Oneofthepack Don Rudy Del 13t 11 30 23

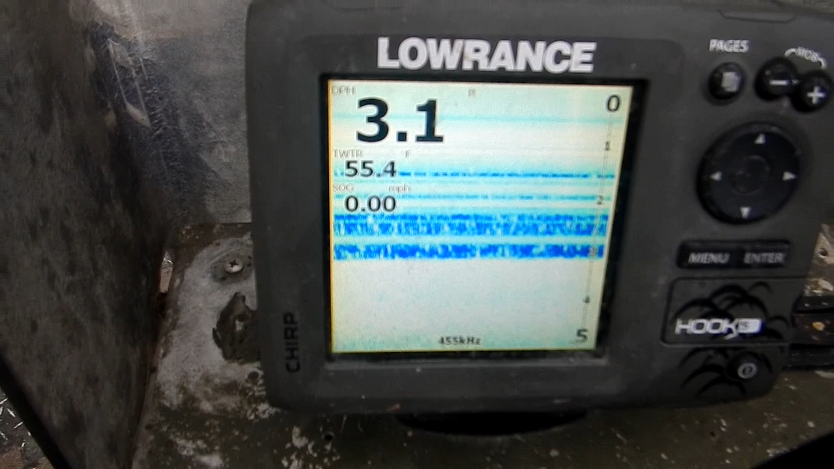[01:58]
On screen: water 55.4°F, speed 0.00 mph
It means we're not moving. We got, like, five trout in the boat. Slow, slow day. Slow, slow bites. No tide.